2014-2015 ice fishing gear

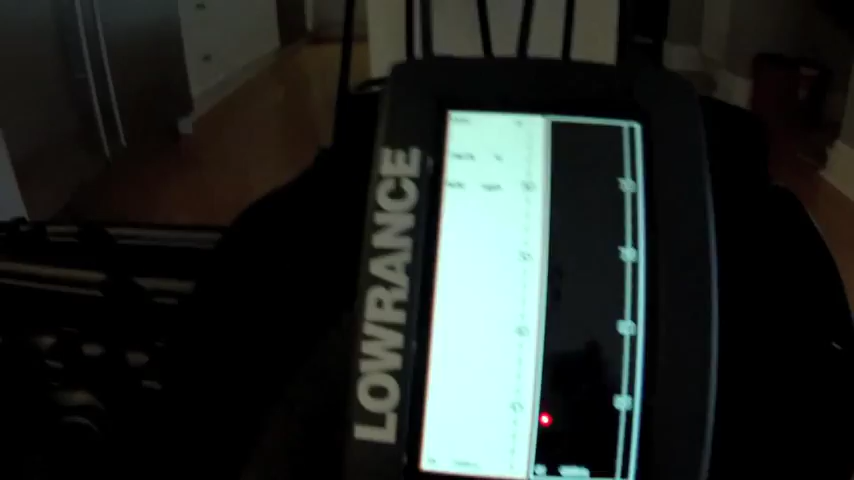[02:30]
I'll show you the type of things it has it has down scan
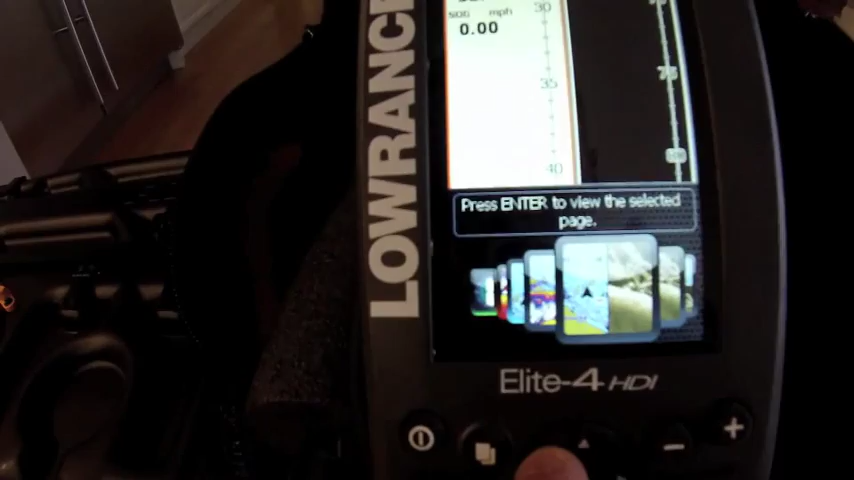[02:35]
it has the map you know these are all split screens I'll
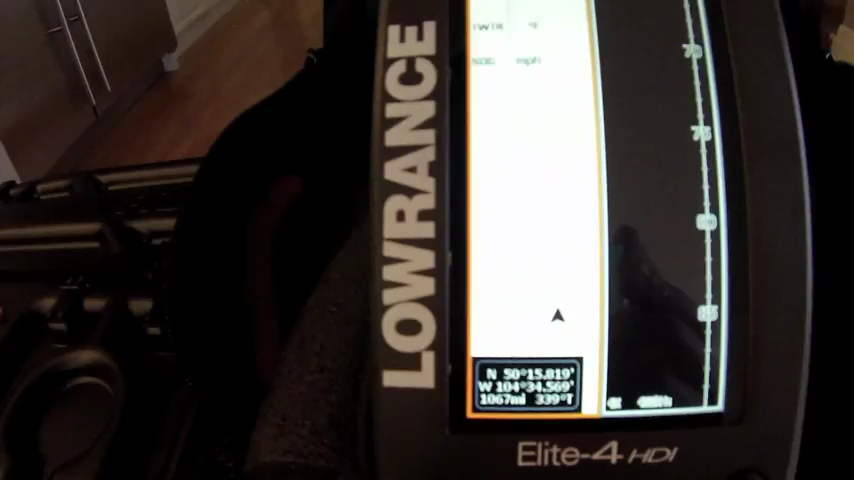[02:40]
show you so you can do in your map you can also move that up top you can move it all around play
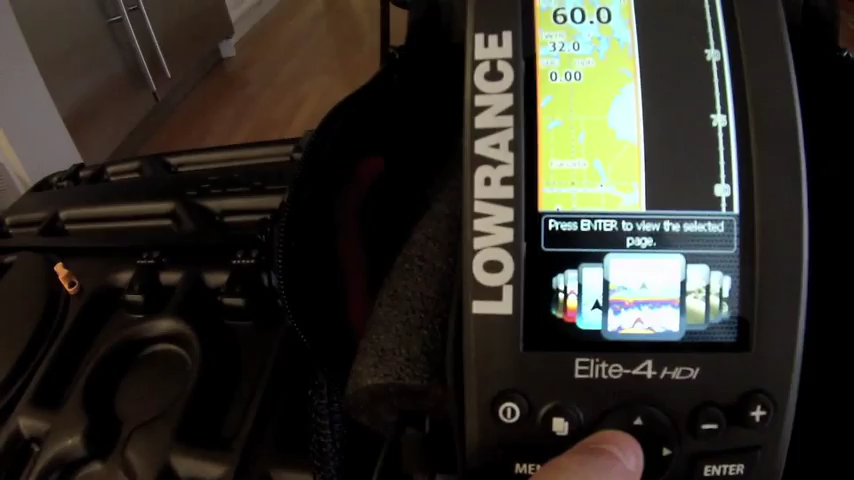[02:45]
with it can do just your normal GPS